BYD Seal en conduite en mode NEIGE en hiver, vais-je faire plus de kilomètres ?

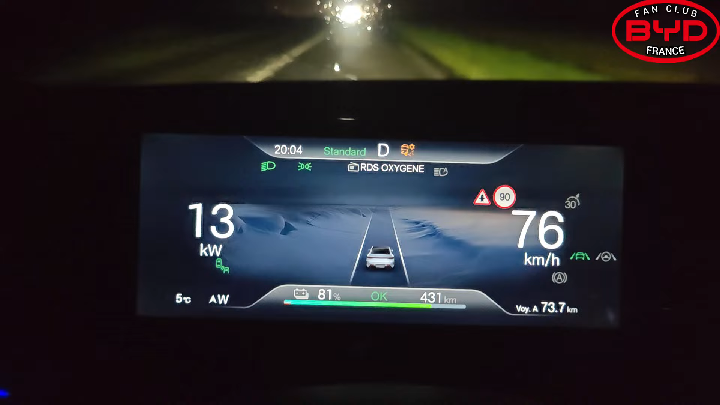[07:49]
Mais, comme vous pouvez constater, il pleut. Et donc, je réduis ma vitesse. Je suis toujours en mode neige.